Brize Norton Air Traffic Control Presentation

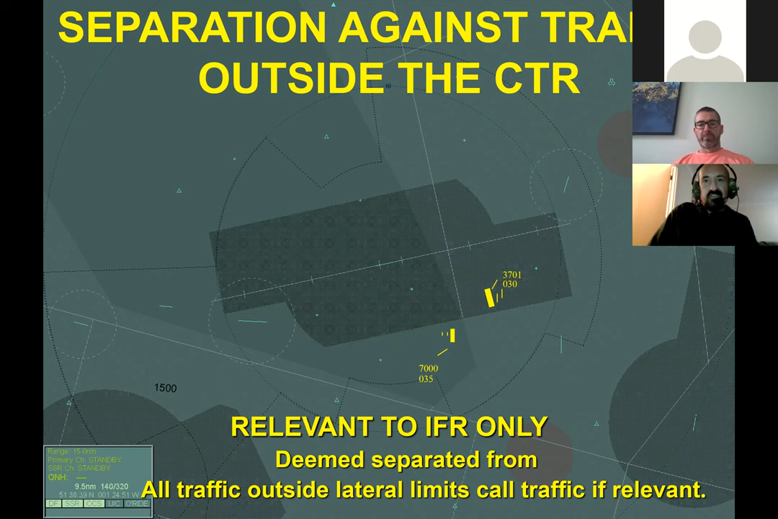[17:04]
You might want to turn left to avoid weather. So basically, if I give you that traffic information, you know there's an aircraft there. It's a bit safer. Next one, please, Mike.